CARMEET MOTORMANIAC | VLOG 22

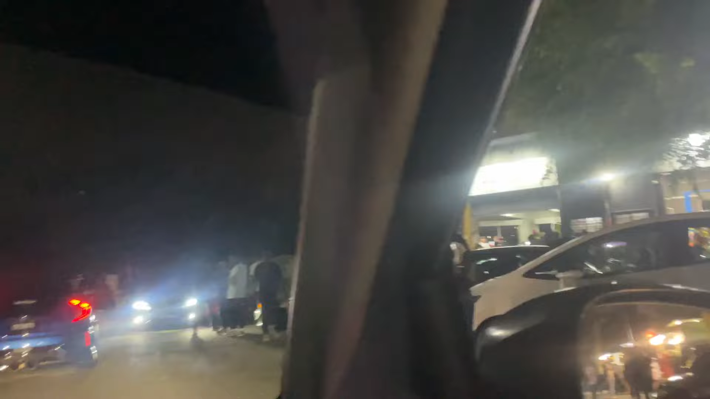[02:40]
Okay, kita dah sampai kan Motor Maniac punya Meet. Ramai orang ni, ada pelbagai semua. 200 meters.